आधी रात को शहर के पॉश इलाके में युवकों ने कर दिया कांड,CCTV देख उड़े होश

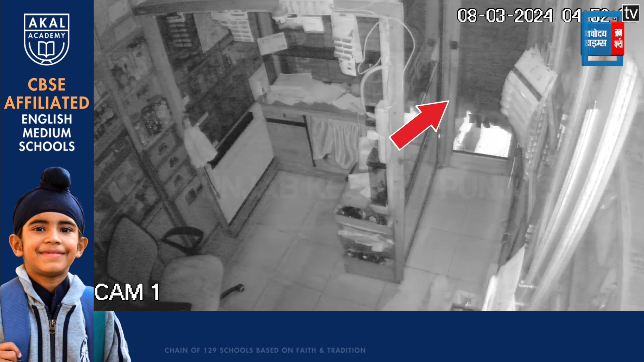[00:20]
पंजाब में आए दिन चोरी की वारदातें लगातार बढ़ती जा रही हैं। ये तस्वीरें फगवाड़ा की हैं, जहां पर एक ही रात में चोरों ने शहर के दो प्रमुख मेडिकल स्टोर को निशाना बनाया। चोर दुकानों में सेंधमारी करके वहां से हजारों रुपए कैश,
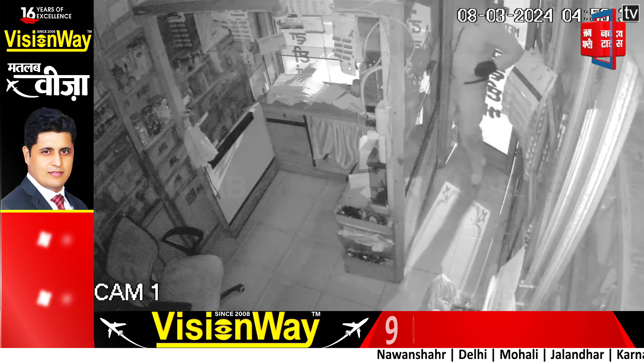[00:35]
कीमती दवाइयां सहित दुकान में लगे सीसीटीवी कैमरा डीवीआर लेकर फरार हो गए।
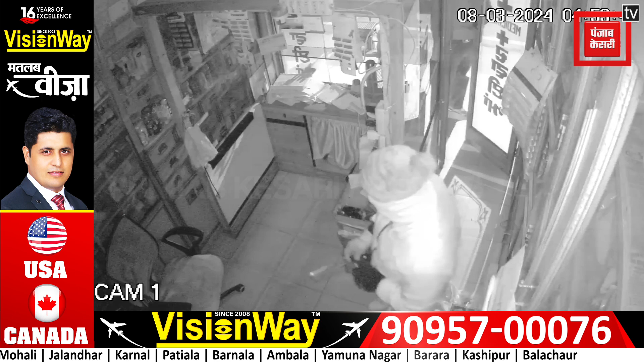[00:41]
अब आप तस्वीरें देख रहे हैं, सीसीटीवी फुटेज देख रहे हैं, जिसमें देखा जा सकता है कि एक मेडिकल स्टोर में 3 से 4 लोग जो है घुसते हैं और चोरी की वारदात को अंजाम देते हैं।
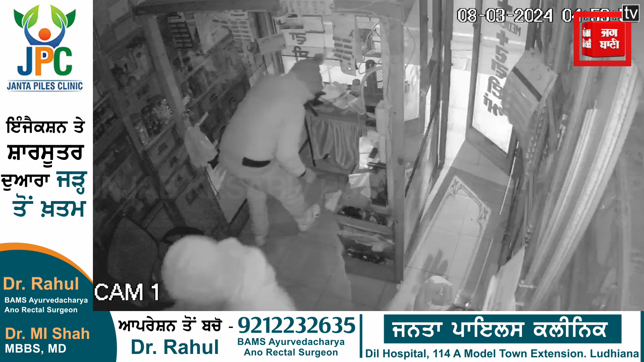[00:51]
वही भारत मेडिकल स्टोर के मालिक ने बताया कि उनकी दुकान में लगातार तीसरी बार चोरी हुई है। चोर दुकान के कैश बॉक्स की तोड़फोड़ करके वहां से 18,000 रुपए के करीब कैश और अन्य कीमती सामान चोरी कर ले गए हैं।